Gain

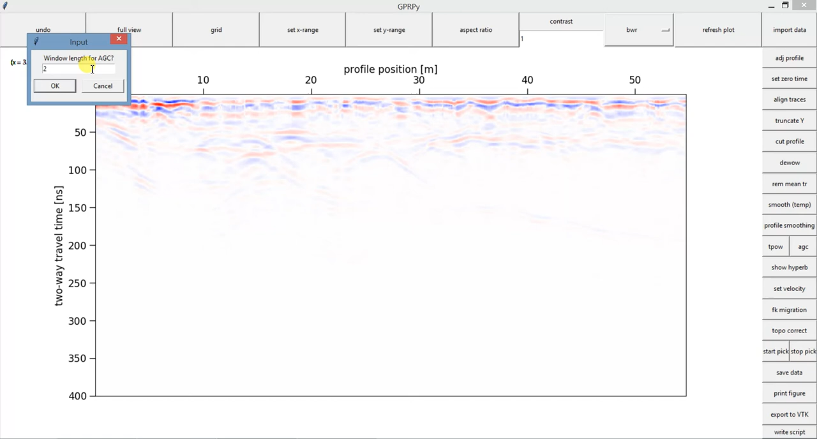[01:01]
And I'm going to do, you can also use automatic gain control. And I'm going to choose a window of 200. And again, some of those features here that I was not able to see before. Now I can see them. Each data set works in a different way. For you, maybe TPOW might work better. Maybe AGC would work better. My best advice to you is give a good try to both. Try not to use both at the same time. So you can analyze how those gains are impacting your data and what the